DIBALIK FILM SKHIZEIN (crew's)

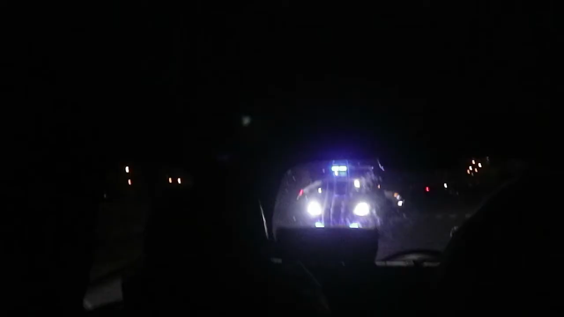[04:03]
Jalan, sama mobil patroli. Jadi mereka kayak pakai. Ya sengaja pelan gitu ya.